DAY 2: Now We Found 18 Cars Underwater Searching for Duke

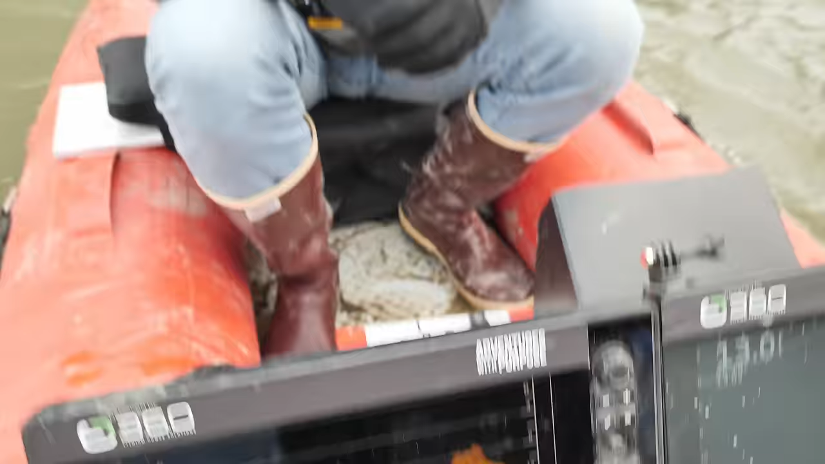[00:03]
Like, I'm not kidding. Like, that image right there looks like a back of a car, doesn't it?
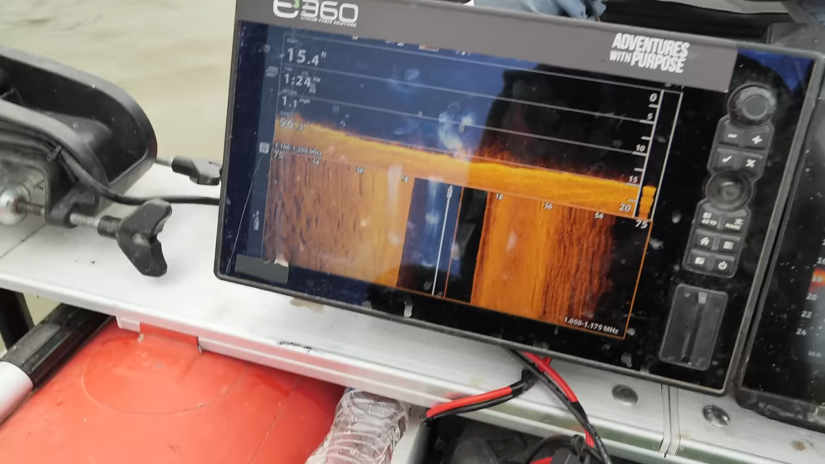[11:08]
Right there on live, it's coming up. That thing's been buried under there. It's more of a channel, so it's gonna be buried more than other cars.
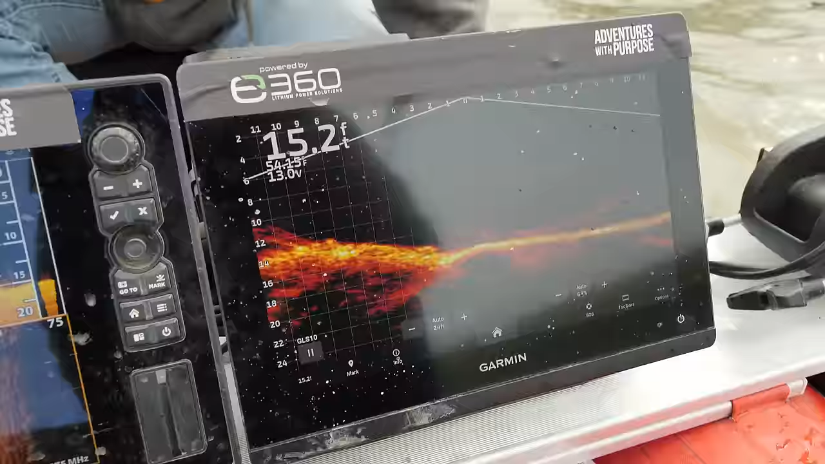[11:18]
On screen: depth 15.2 ft
Looks like it's upside down.
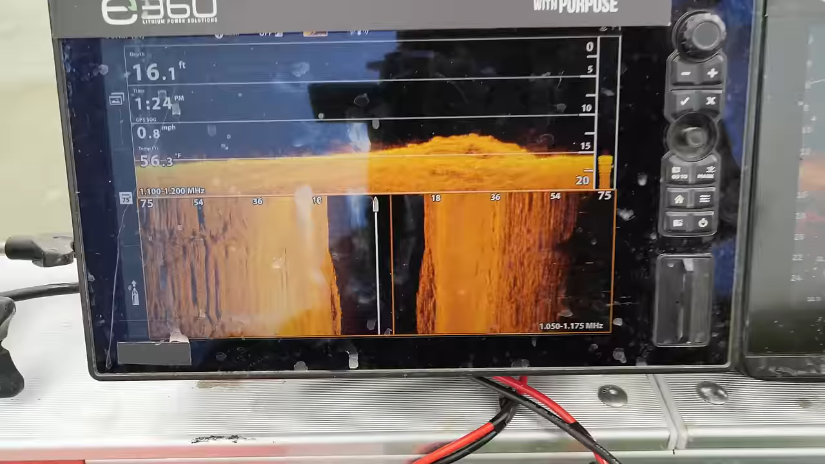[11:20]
On screen: depth 16.1 ft, speed 0.8 mph
And just a quick overview as to how I'm looking at these. This is a live scope, so anything that's happening is happening in real time here. As a fish swims by, we'll be able to see a fish in real time.
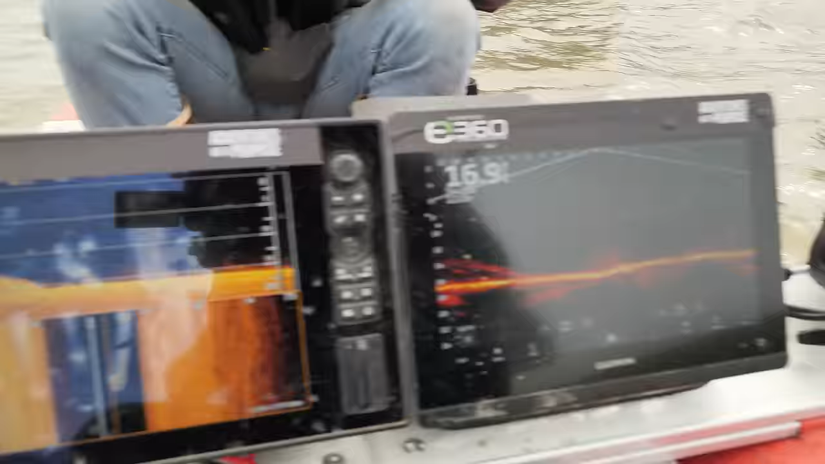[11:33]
Whereas over here is a picture in time, so I can actually scroll back to it. On the down imaging, I'm looking at the height here,
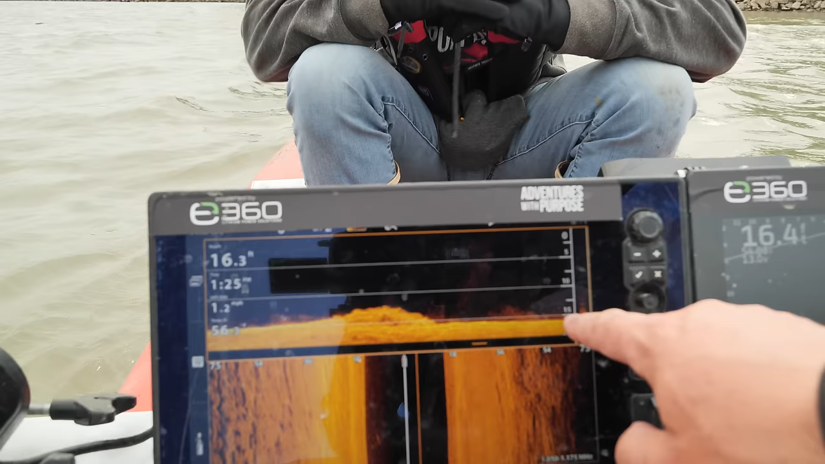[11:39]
so I can see that roughly it's 16 feet to, 13 and a half, so it's a car, not a truck.
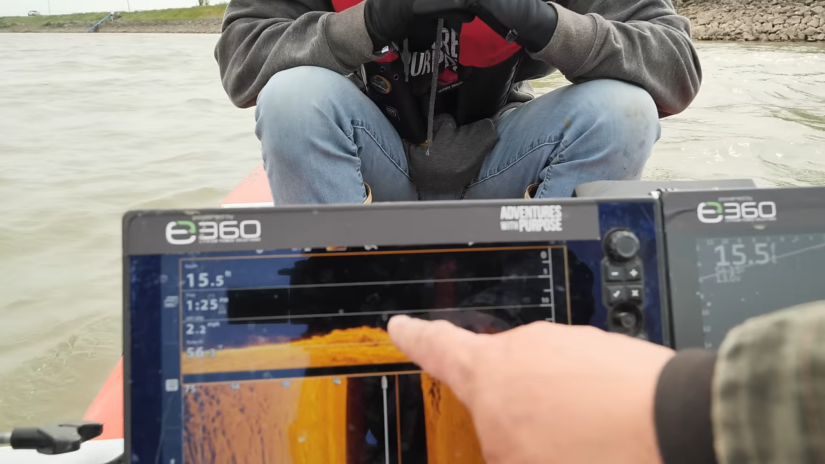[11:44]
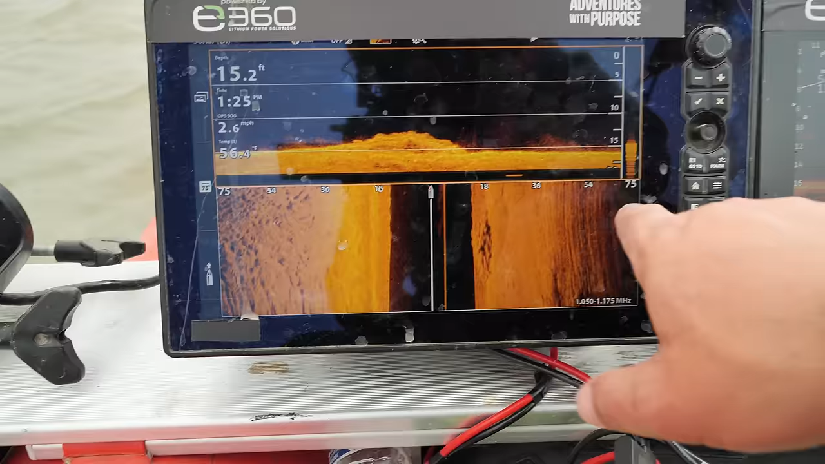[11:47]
On screen: depth 15.2 ft, speed 2.6 mph
And then side imaging, I'm casting 75 feet to the right, 75 feet to the left. Anything that is black is water column.
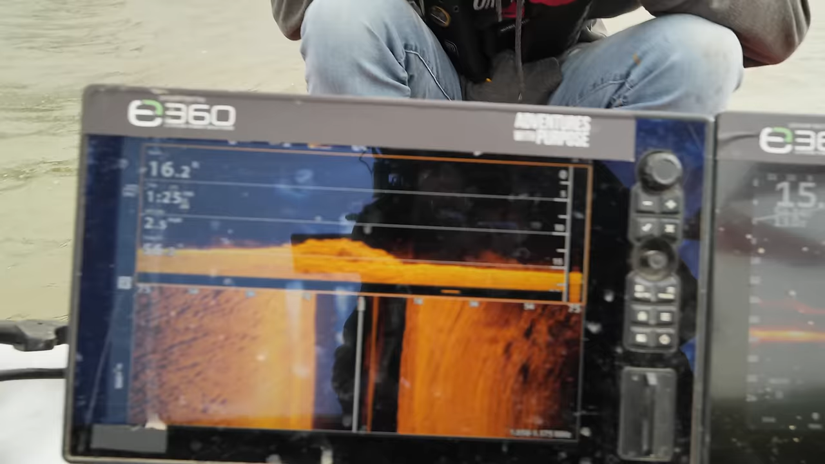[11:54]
And between those three, as I'm heading up the river, and I'll show you real quick how I normally scan,
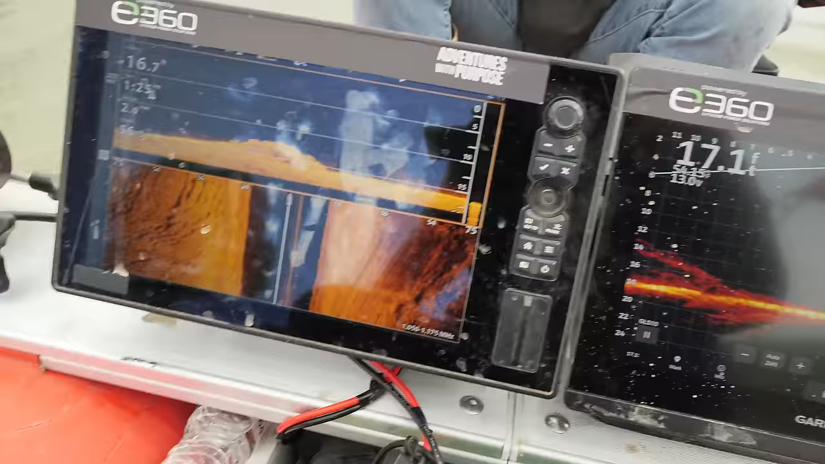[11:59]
is as I'm scanning, I'm gonna be scanning up the river against the current,
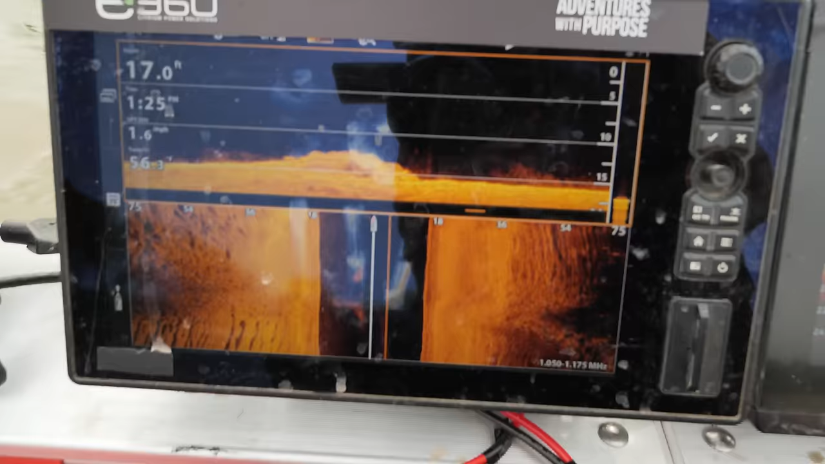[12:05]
and I'm gonna pull this over to where roughly 36 feet off of the shore is where I'm gonna scan.
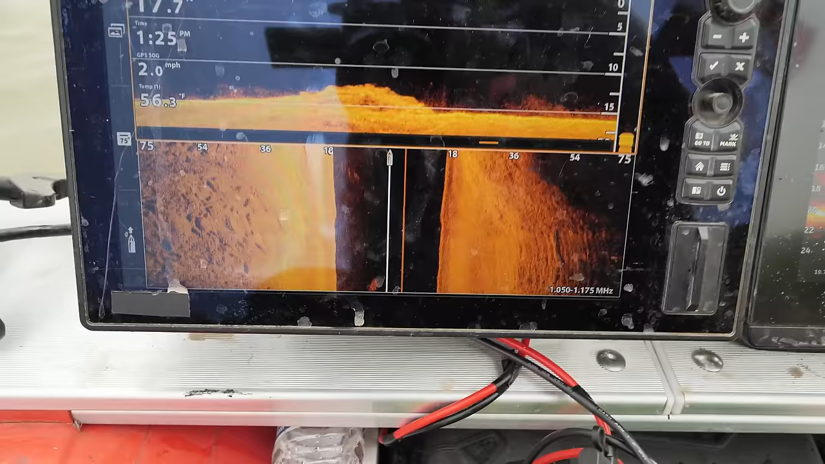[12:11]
On screen: water 56.3°F, speed 2.0 mph
So the dark right here is the shoreline above the water, and this is below the water.
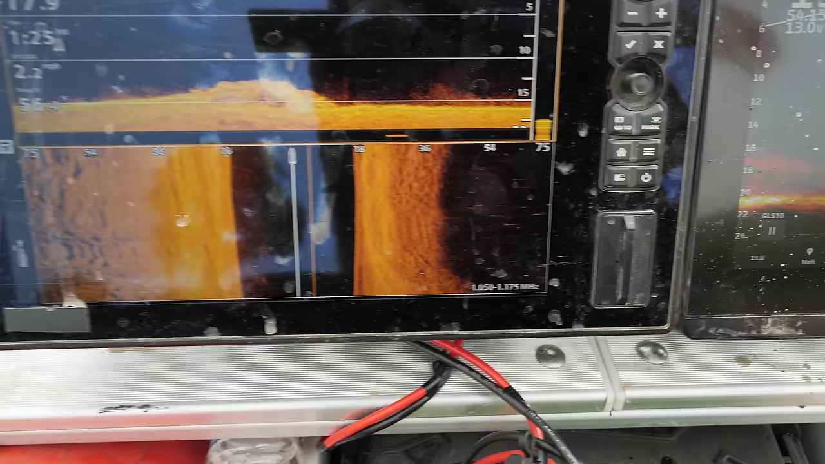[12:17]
And that's my normal scan pattern.